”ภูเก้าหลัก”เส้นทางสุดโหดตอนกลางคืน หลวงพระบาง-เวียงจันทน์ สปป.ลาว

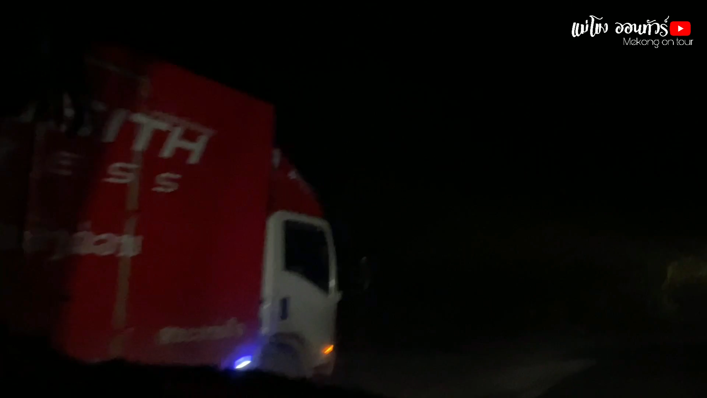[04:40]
ขอบอกลุกค้นสนค้านะเป็นปัญชากาศระหว่างทางครับ เป็นเซ็นทางที่โคตของโคตเปลี่ยวเลยเป็นต้องมากยัมเวียนดีสุดครับ เซ็นนี้ครับเราปันถูกการได้ไล่ครับอันนี้ผมเมารถตู้ตรวดพิเศษครับ ให้มาทรงจากลูกบางไปที่
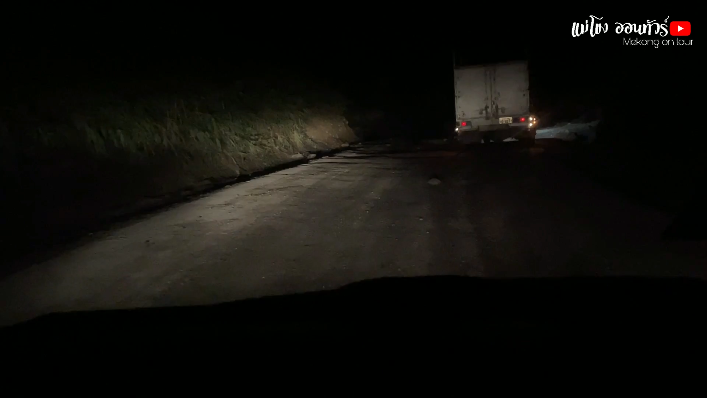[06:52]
พี่น้องครับ เซ็นทางมีอันตรรายทุกจุดเลยครับพี่น้อง โซคดีแต่ฟนมอตตกต้องไอ้เลือกให้การเงินทางเขาที่ว่าสถุขสบายขึ้นหลายเติบครับพี่น้อง แต่ถ้ามือใดฟนตบมานี้ โอ้ยพี่น้องเลย
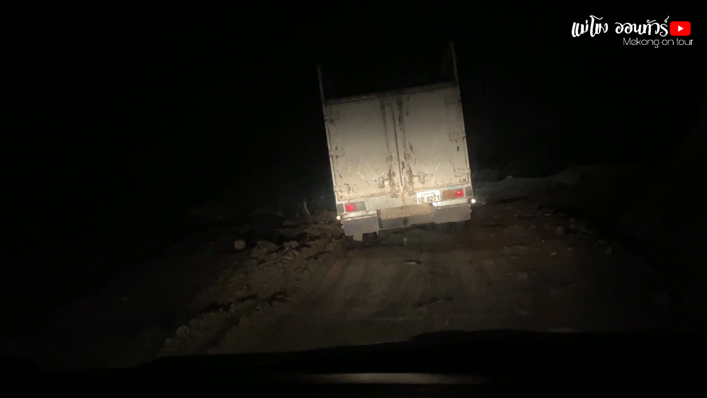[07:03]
อันนี้คือจุดอันตราย จุดที่สองครับ เส้นทางพูกคลักครับพี่ว่าเขาจะมาทำรัฐยางอีกมานี่มาเนอะ นานแล้วเนอะ
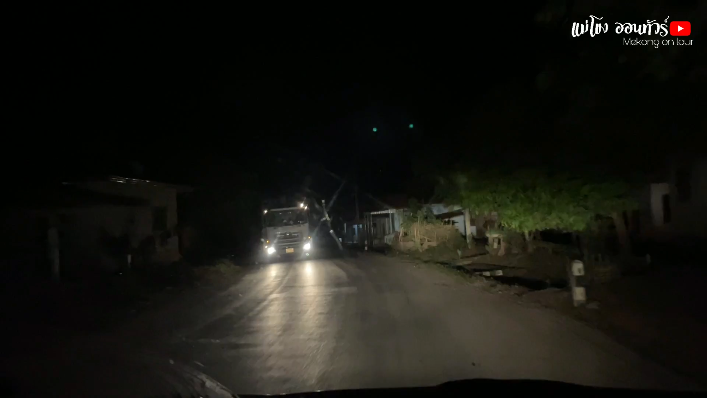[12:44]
ครับ เขามาหอดเก็ดมูบาลละครับกำลังจะเข้าสู่โตเมืองกาศีเขวิงแจนครับแล้ววันครากเริ่มเห็นมูบาลคนละครับ
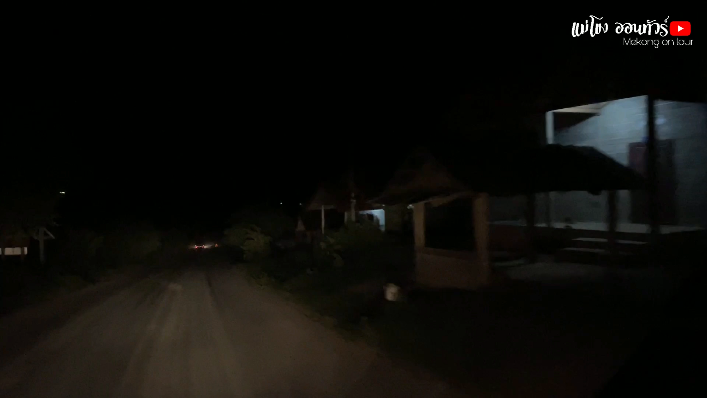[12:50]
อันนี้เป็นมูบาลเลยครับลักจากที่เขาลงมาจากโกเกาลักครับ
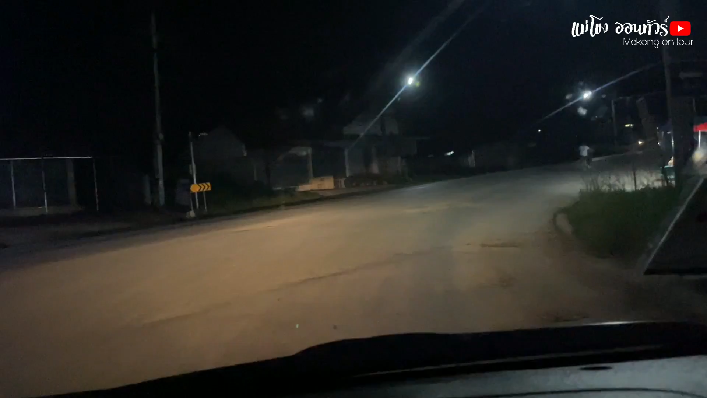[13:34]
เรียวซ้ายไปผู้คุ้นเรียกขวากับซูโนคลมอีกแจนครับอันนี้จะเป็นแยกกันตรงเมืองกาศีกับพี่น้อง ตล
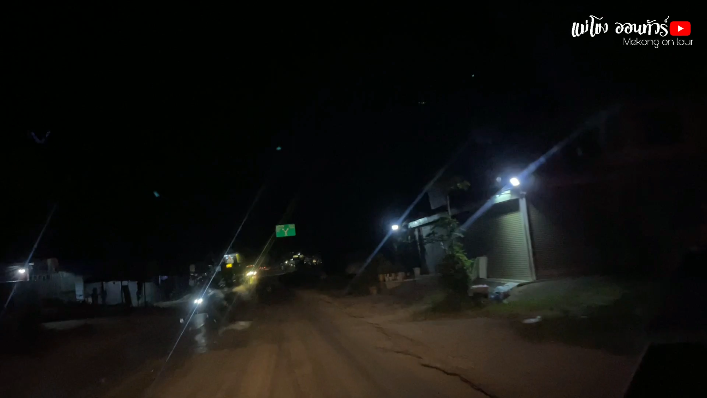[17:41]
เลียกขวาเข้าวังเวียง 1 กิโลเมตร เล Тоซะ testimon Firefox Zero R 1 25 กิโลประครับเดี๋ยวเขาจะใช้ ทางดวดข้อบค pelo ครับ จากビ วังเวียงไปทาง Mov 137 กิโลเมตร
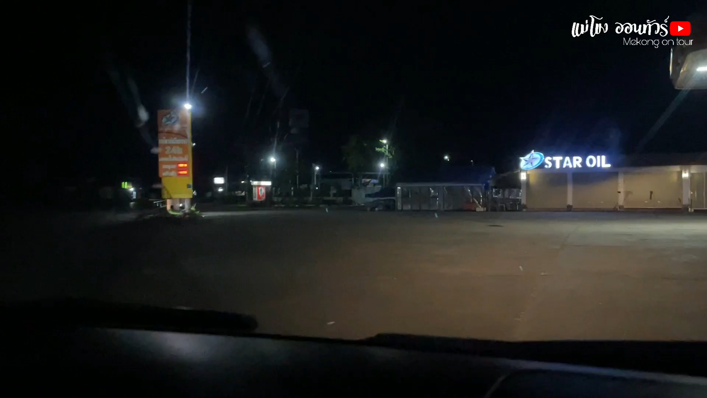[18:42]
ตอนนี้ครับ ตื่นทางมาขอดครับ ตัวเมือง วังเวีย แวะ พักรถละกาศเข้าน้ำละกาศเตือนมันครับ เป็นปับน้ำมันกล่อนที่เขาจะเข้าทางดวนครับไปด้อง
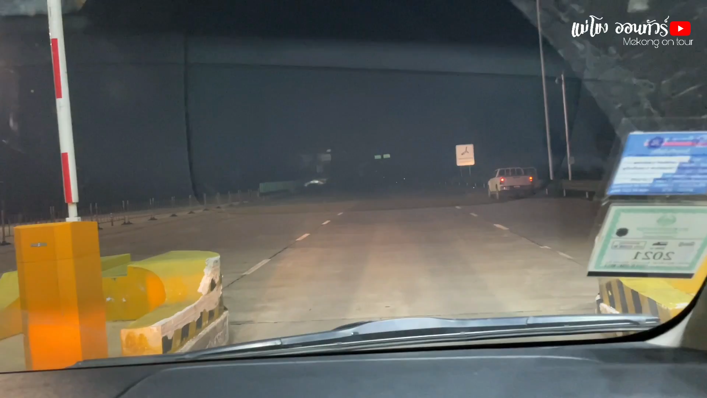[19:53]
ไปส่วงกันกับทางดวนในส่วงเวลายามคืนครับไอ้ ผมมีไฟเปล่า
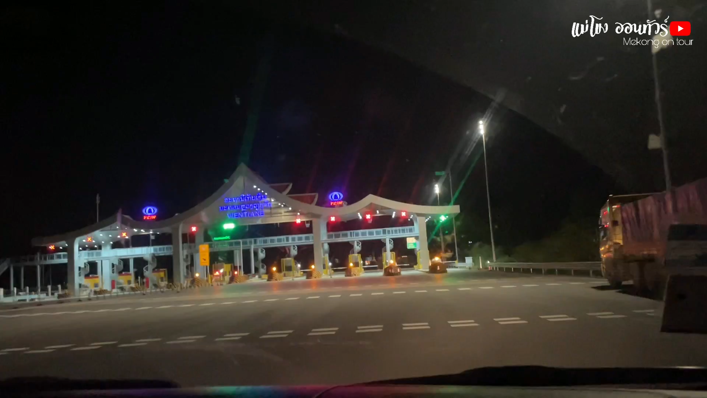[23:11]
จากลงพระบางครับ 6.30 มาถึงด้านเก็บเงินทางดวนกับพี่น้อง目前จะป้องเข้าacles13ปกันที่ครับ
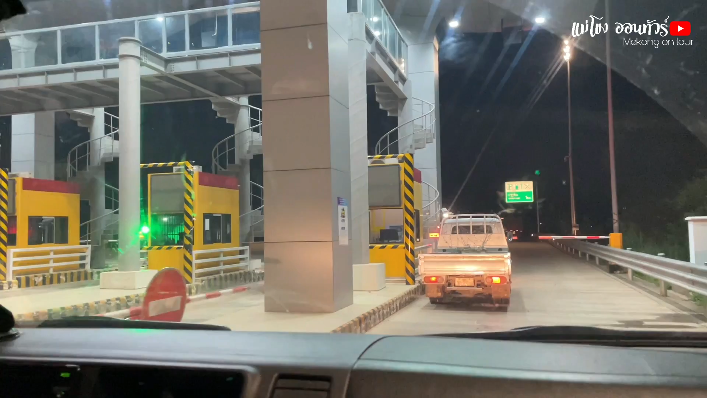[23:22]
ถึงเร็ว เวิ่งจันกับถึงแล้วครับเป็นประสมกัติค้างแรกในการเดี๋ยนทางตรงขึ้นถนนครูกบาทครับจากลงของบางจากบาง มายังặcนาคนลงวินจันผ่านเมืองการสซี ผ่านเมืองว่างเวียงครับพี่น้องครับよろしくสิทธานนี้กับเดินทางมามารถfenac cross